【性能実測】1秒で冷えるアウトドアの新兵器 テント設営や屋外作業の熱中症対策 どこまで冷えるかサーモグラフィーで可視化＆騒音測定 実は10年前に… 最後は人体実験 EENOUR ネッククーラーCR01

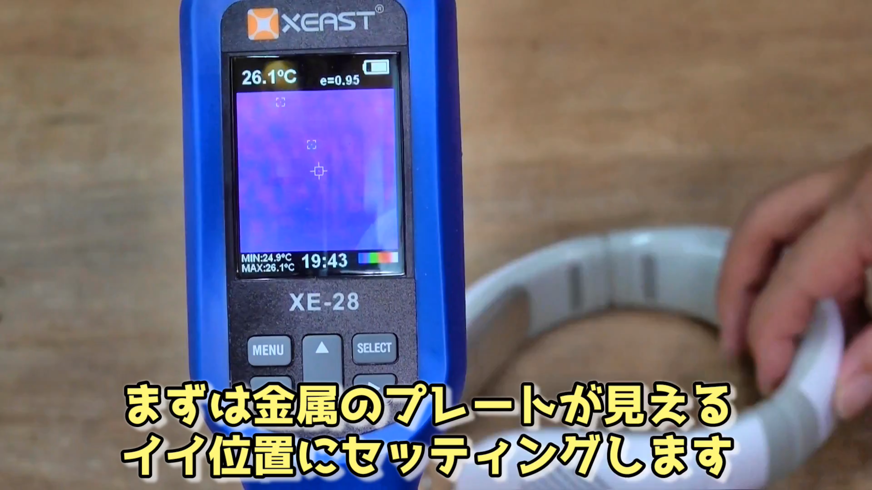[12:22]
On screen: spot 26.1°C, max 26.1°C, min 24.9°C
はいではセッティングできたので電源をオンにしますとおーさすが1秒っていうだけあってもう色が変わってきましたねおー早い早いどんどんどんどん周りの色が変わってきてうんもう完全にプレートのとこだけ青になりましたね
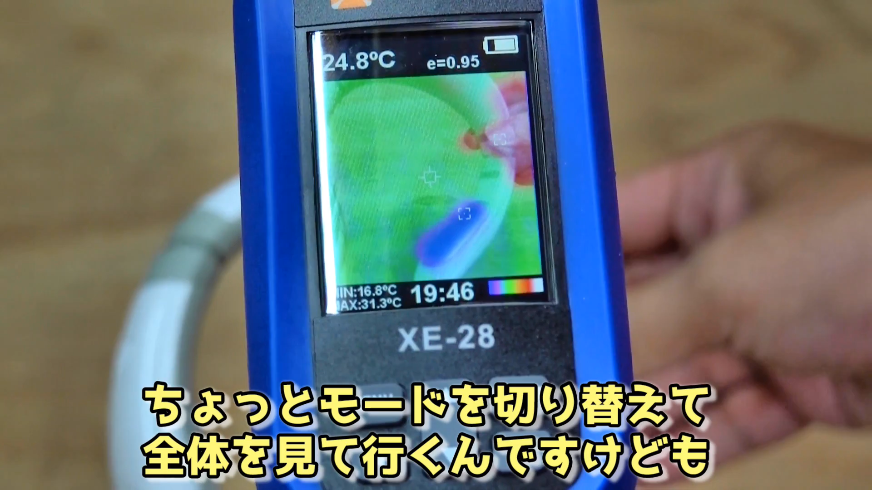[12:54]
On screen: spot 24.8°C, max 31.3°C, min 16.8°C
ではちょっとモードを切り替えて全体を見ていくんですけどもプレートの部分は言うまでもなく温度が下がって青くなっていて
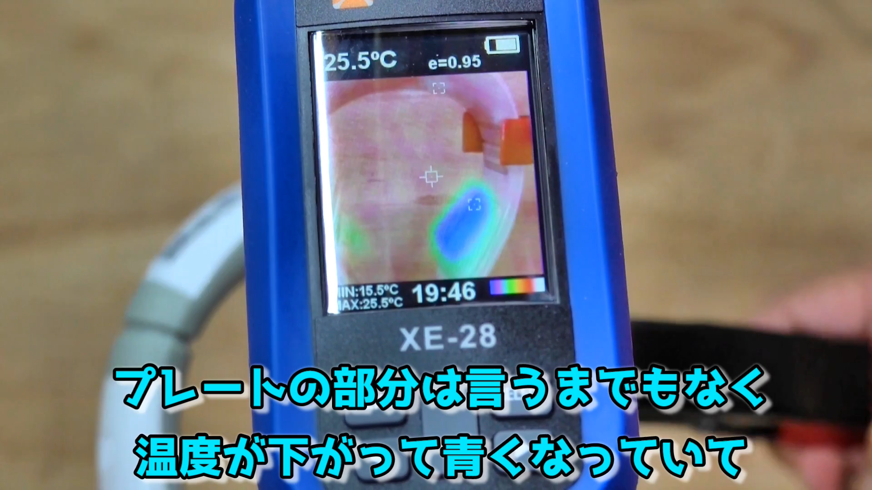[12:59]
On screen: spot 25.5°C, max 25.5°C, min 15.5°C
その他の部分はどうなっているのかと言いますと
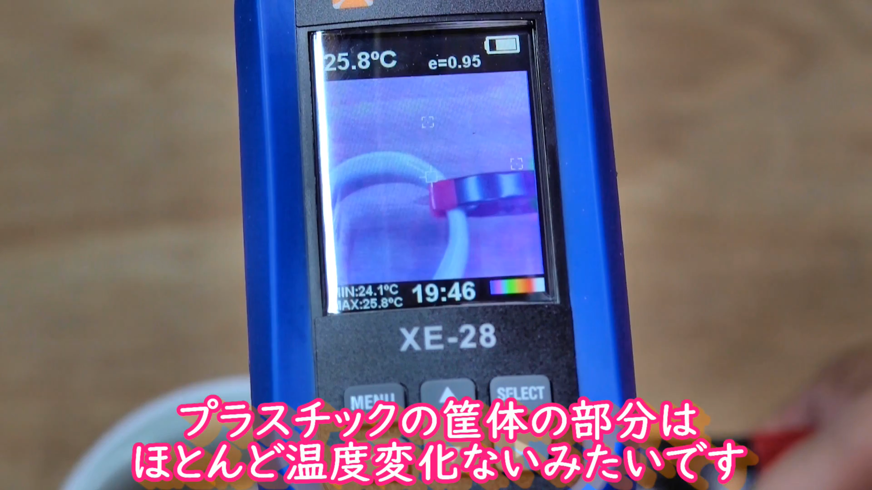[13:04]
On screen: spot 25.8°C, max 25.8°C, min 24.1°C
うんこのプラスチックの筐体の部分はほとんど温度変化ないみたいですね
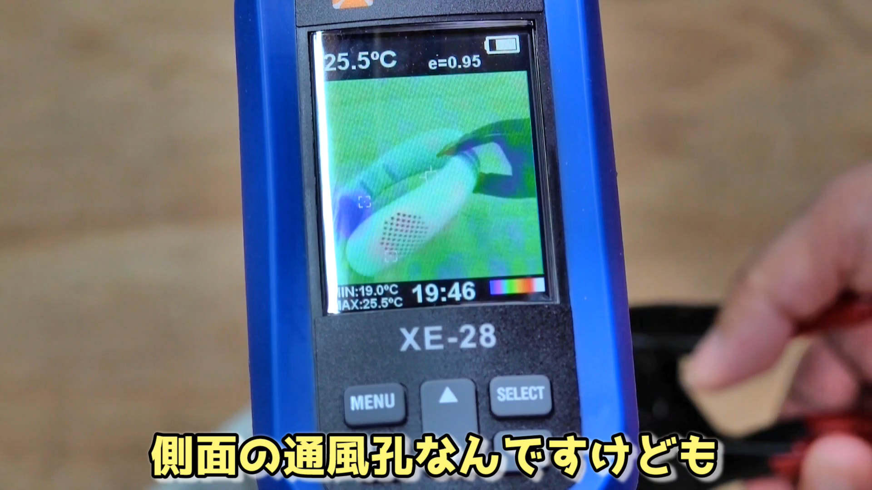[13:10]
On screen: spot 25.5°C, max 25.5°C, min 19.0°C
で側面の通風口なんですけどもここもほとんど温度変化ないですね
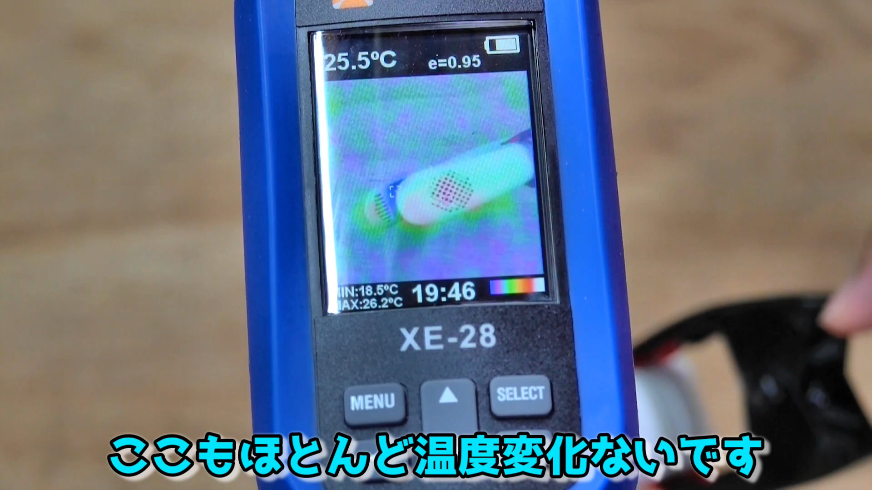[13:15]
On screen: spot 25.5°C, max 26.2°C, min 18.5°C
あよく見てみますと中心のところが赤くなっていますが
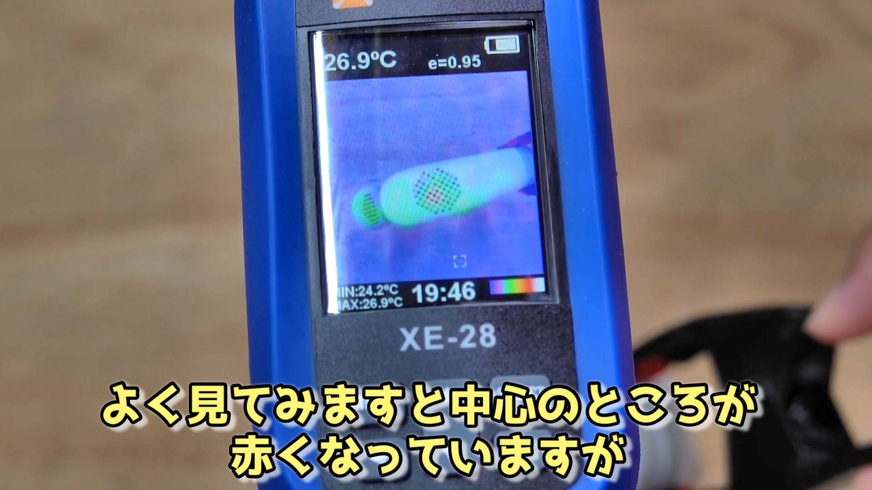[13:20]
On screen: spot 26.9°C, max 26.9°C, min 24.2°C
これはファン自身が回転する時に発生する熱ですかね
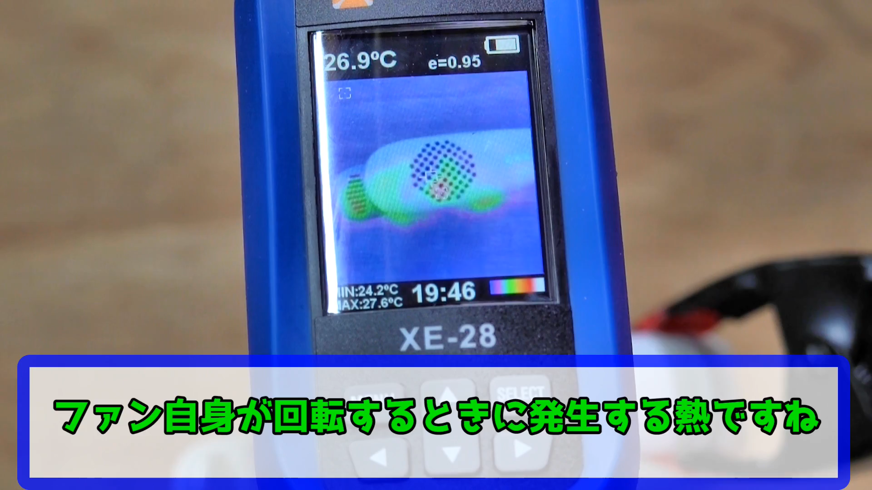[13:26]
On screen: spot 26.9°C, max 27.6°C, min 24.2°C
そしてフロント側を見てみますとはいあフロント側の通風口これめちゃくちゃ赤くなってますね
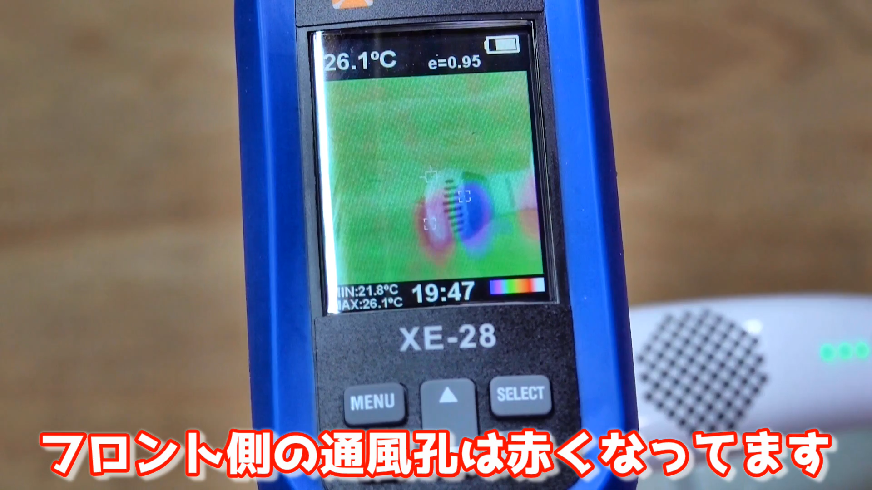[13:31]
On screen: spot 26.1°C, max 26.1°C, min 21.8°C
あなるほどこのフロントの穴から排熱してるんですね
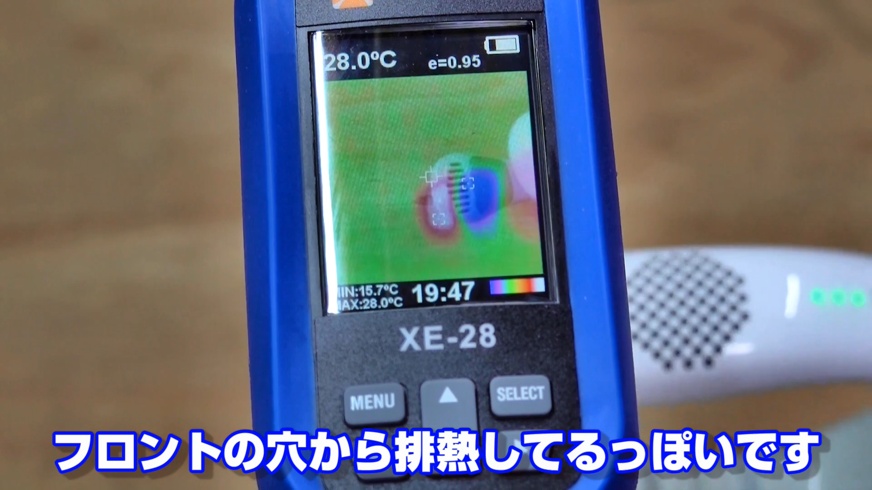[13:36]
On screen: spot 28.0°C, max 28.0°C, min 15.7°C
まあ赤くなってるのですごい暑そうに見えますけども
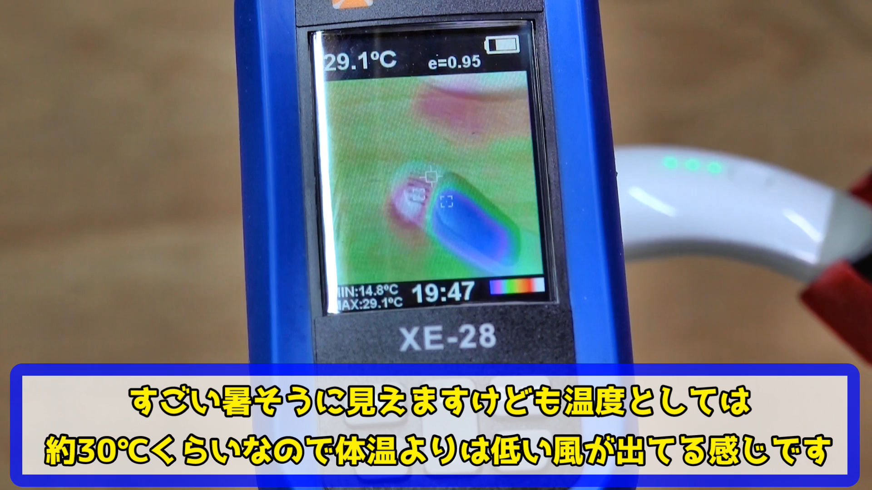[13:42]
On screen: max 29.1°C
温度としてはだいたい30度くらいなので体温よりは低い風が出てるって感じですかねでここから出ているちょっと暖かい風なんですけどもつけてみると直接体に当たらなかったですね
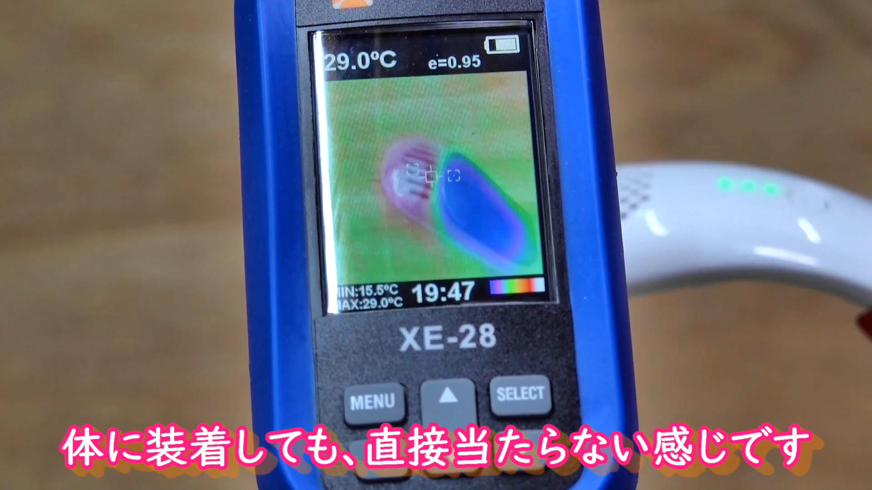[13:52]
On screen: spot 29.0°C, max 29.0°C, min 15.5°C
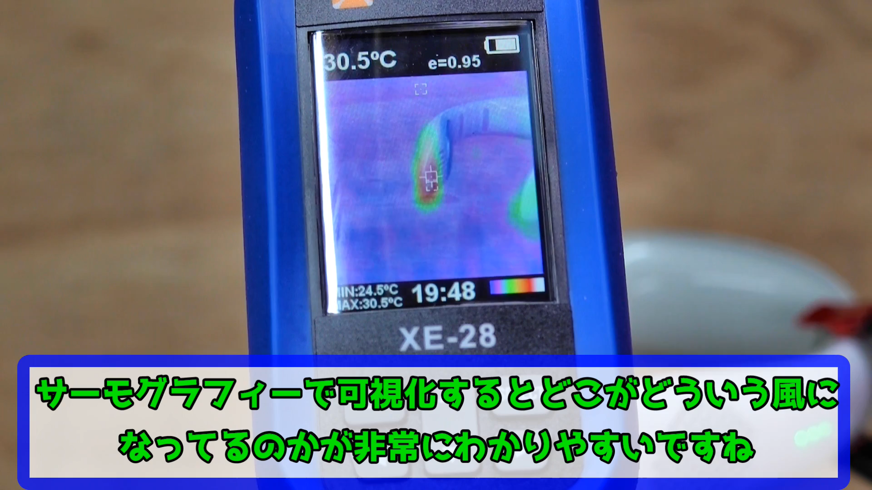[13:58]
On screen: spot 30.5°C, max 30.5°C, min 24.5°C
うんやっぱりサーモグラフィーで可視化するとどこがどういう風になっているのかって非常に分かりやすいですね